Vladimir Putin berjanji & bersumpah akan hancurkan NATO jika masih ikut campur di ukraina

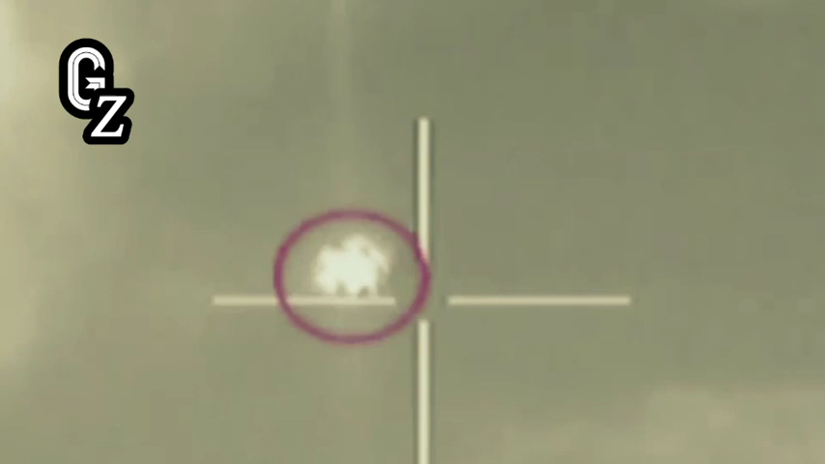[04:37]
Pihak berwenang di wilayah Voronezh, Rusia mengatakan sistem pertahanan udara menembak jatuh sebuah pesawat tak berawat.